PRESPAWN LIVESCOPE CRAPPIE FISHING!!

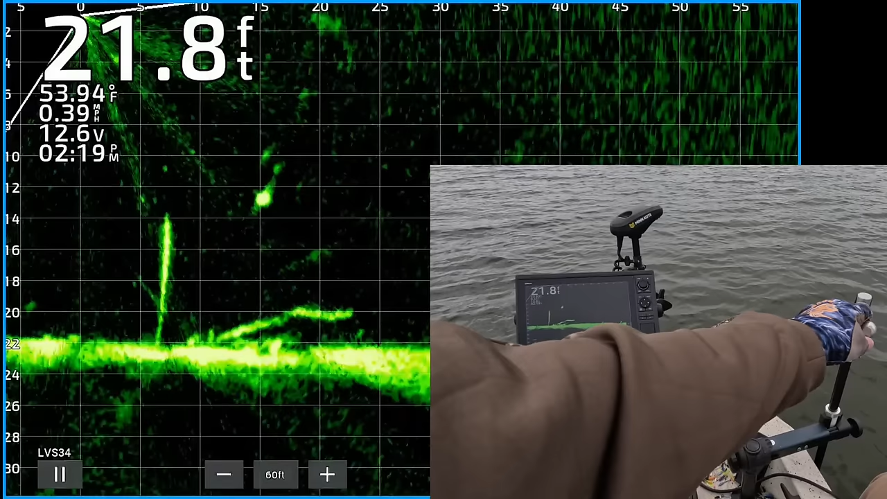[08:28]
On screen: depth 21.8 ft, water 53.94°F
He's turned. Got that one. Yes. Good.
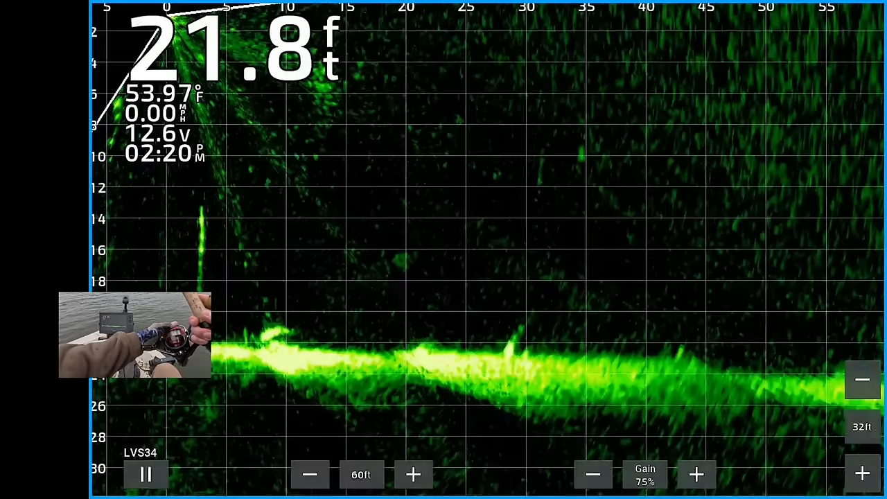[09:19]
On screen: depth 21.8 ft, water 53.97°F, speed 0.00 mph
All right, kind of scanning around there, see if I can find something. There's one on the bottom.
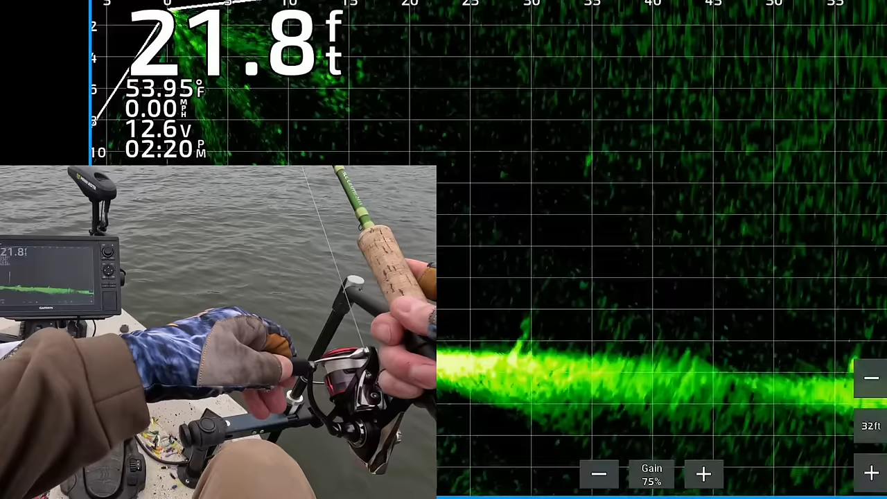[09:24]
On screen: depth 21.8 ft, water 53.95°F, speed 0.00 mph
Jigging weight just went on top of it.
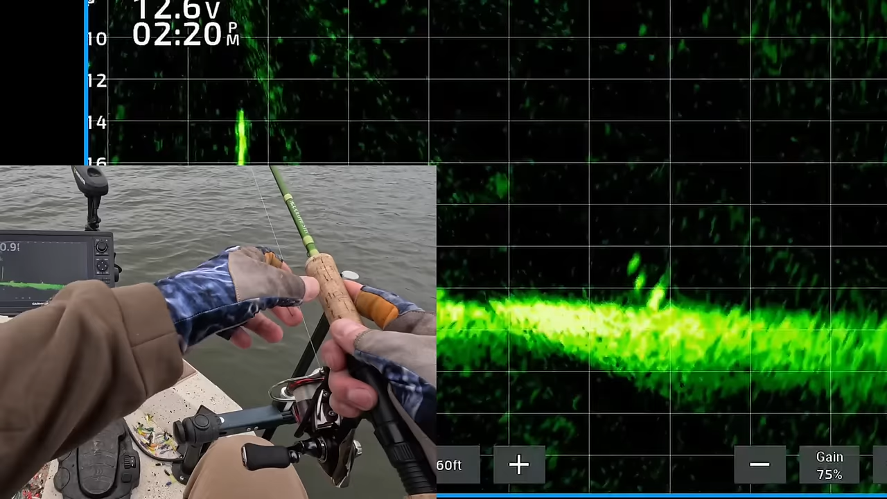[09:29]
Oh, he turned already. Oh, he turned already. He's on it.
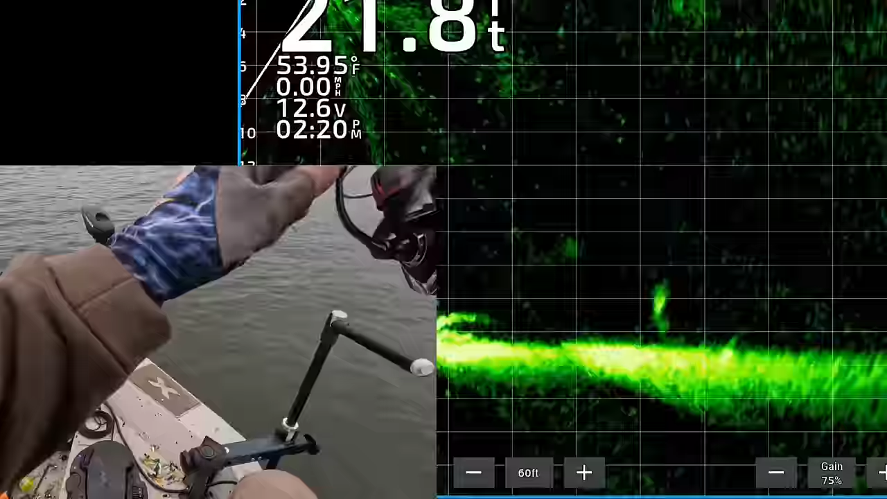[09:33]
On screen: depth 21.8 ft, water 53.95°F, speed 0.00 mph
Got that one right on the bottom. That's the one I was targeting. See him come up. Right there. Oh, my goodness. Oh, my goodness. Oh, my goodness. He's on the bottom hanging out.
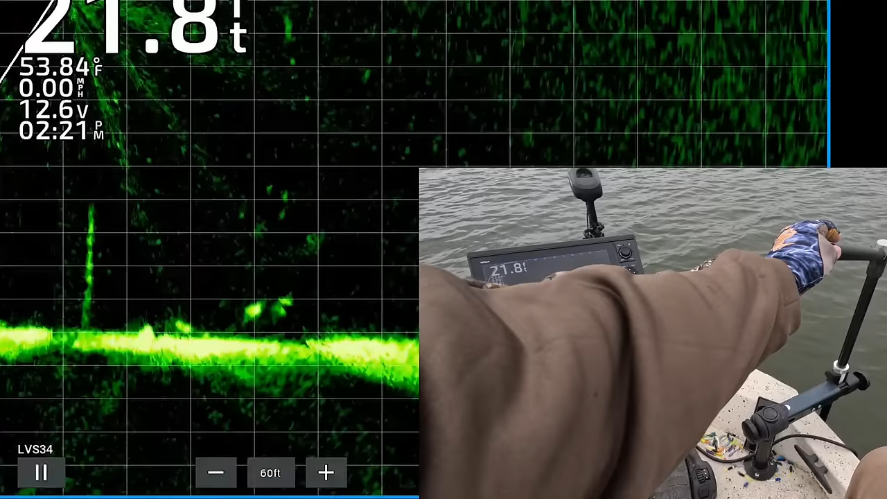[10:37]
On screen: depth 21.8 ft, water 53.84°F, speed 0.00 mph
There's a couple nice-looking crappie. A couple feet off the bottom. There's my jigging weight.
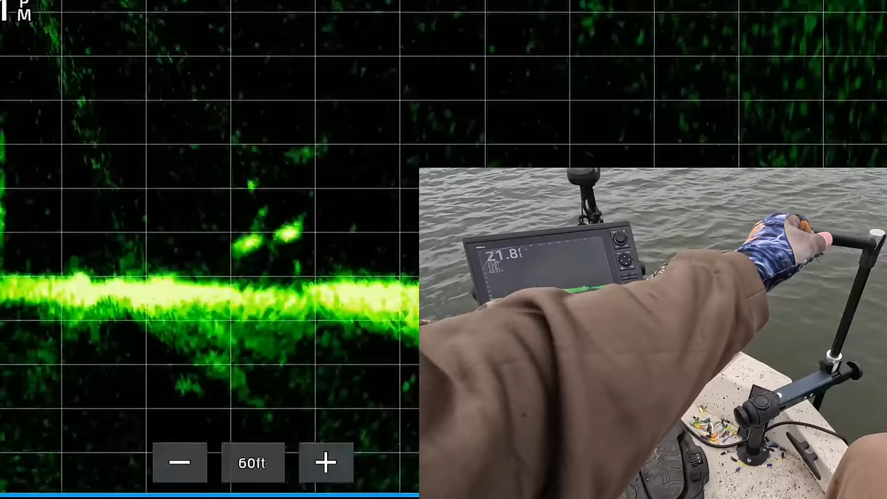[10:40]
Coming down on top of that one right there. He's already turned. Yes. Got that one. Oh, my goodness.
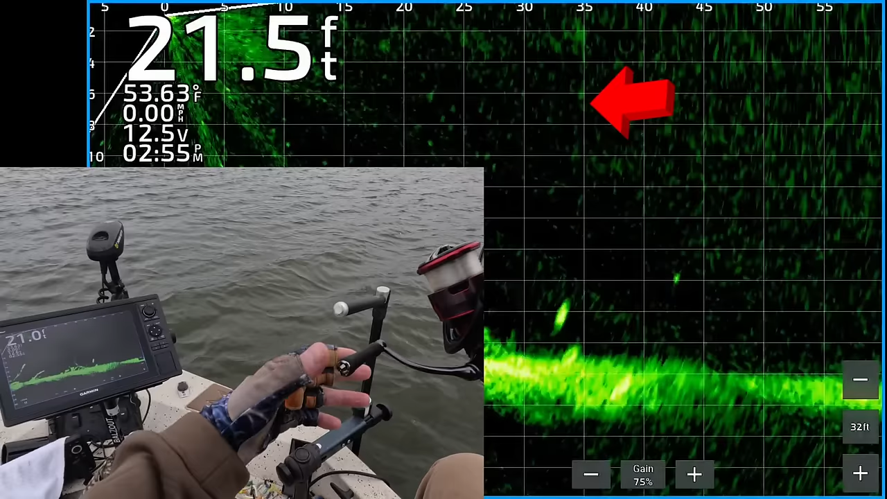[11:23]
On screen: depth 21.5 ft, water 53.63°F, speed 0.00 mph
There's my jigging weight about to come down on top of it. Looks like a pretty good drop.
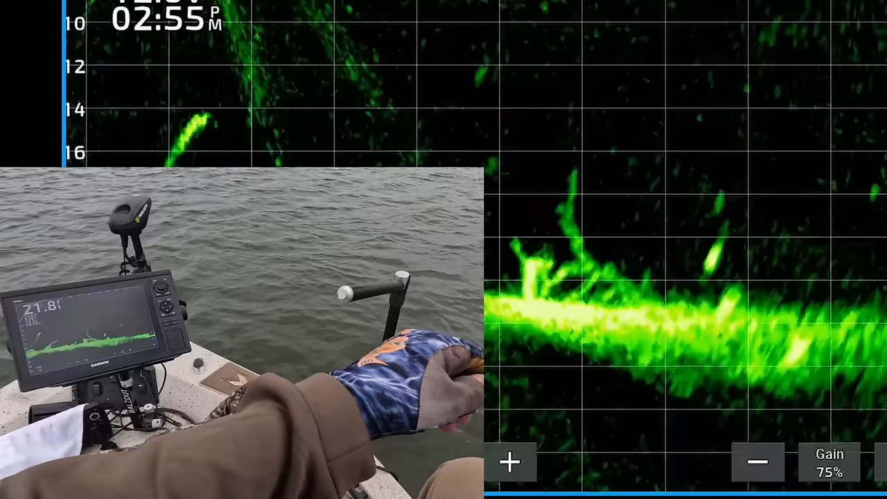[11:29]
Oh, he saw it. He's already turned. Coming from underneath it. He's going to eat it. Got that one. 30 feet out on the bottom. Man, hopefully he'll stay good. Good night.
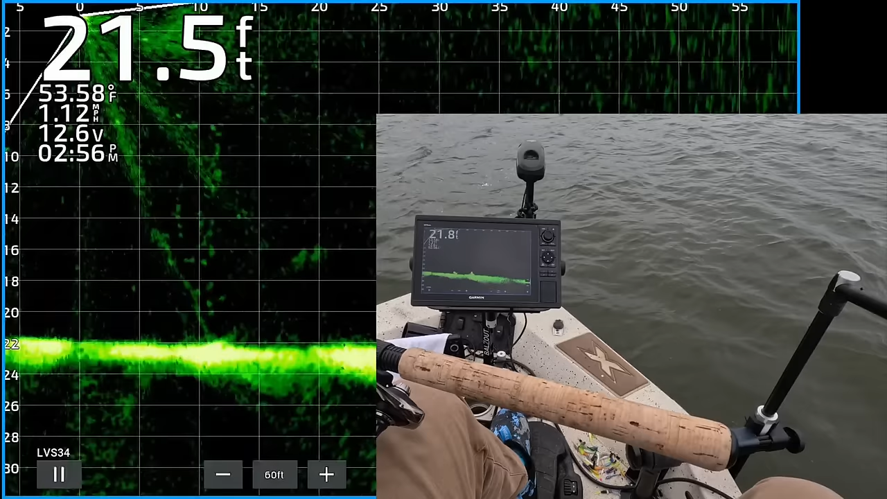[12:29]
On screen: water 53.58°F, speed 1.12 mph
Oh, there's a nice-looking crappie about 28 feet from the boat. Kind of lost it. Got to line up the transducer right there.
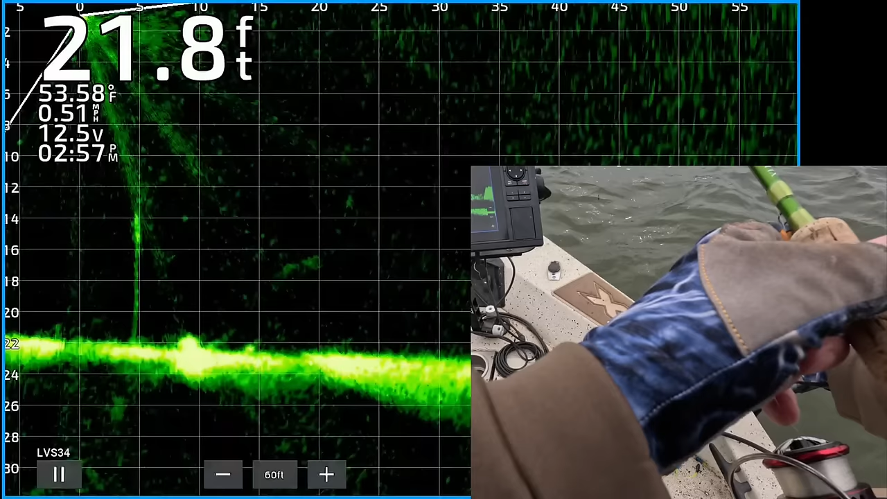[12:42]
On screen: depth 21.8 ft, water 53.58°F, speed 0.51 mph
Okay, there's the fish. 22 feet from the boat.
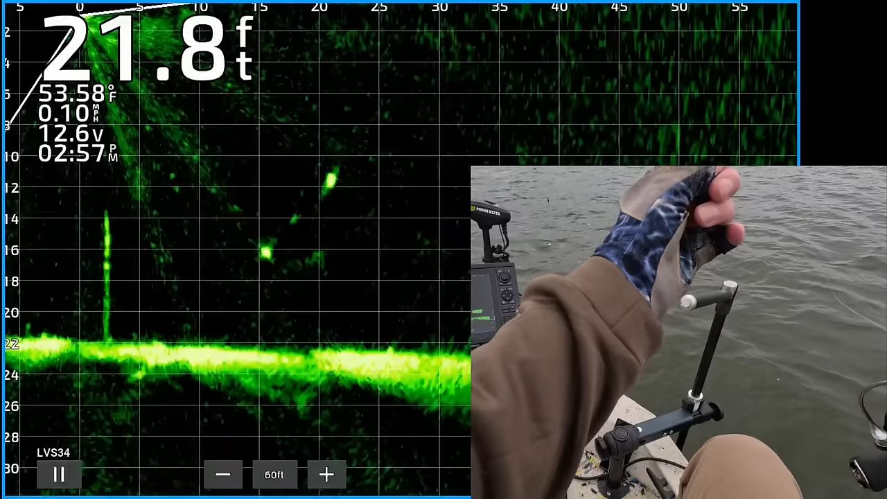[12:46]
On screen: depth 21.8 ft, water 53.58°F, speed 0.10 mph
There's another one even closer. There's my jigging weight. Coming down on top of that first one. See if he'll eat it. Come on, turn, fish. He turned. He's following it.
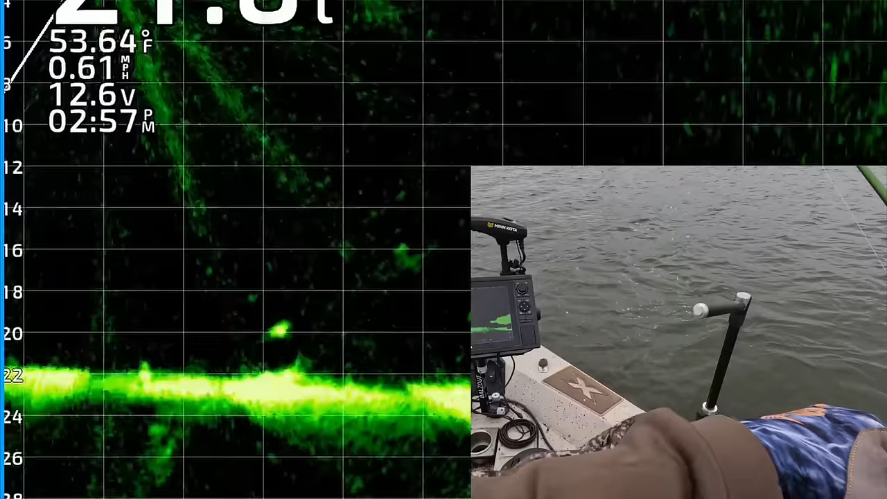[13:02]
On screen: water 53.64°F, speed 0.61 mph
Got him. Got him. Get out of that bundle.